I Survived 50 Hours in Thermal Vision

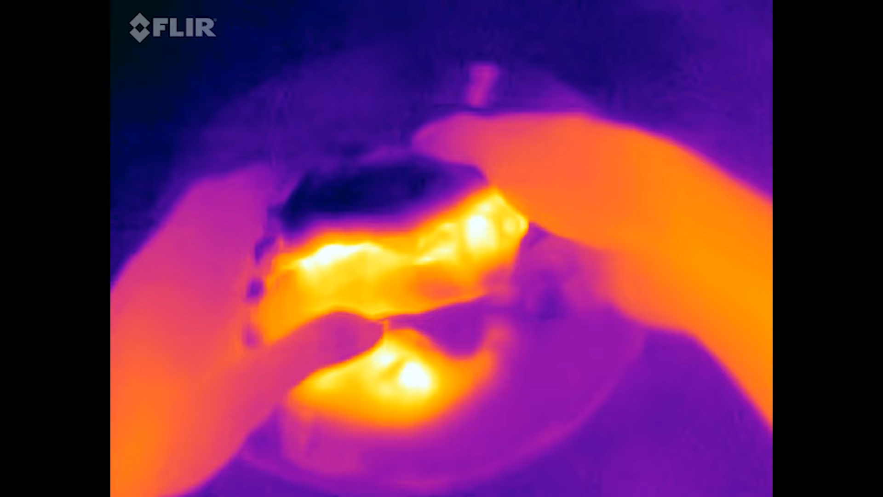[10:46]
Guys, this looks so cool. Like, it looks crazy, but it looks really cool.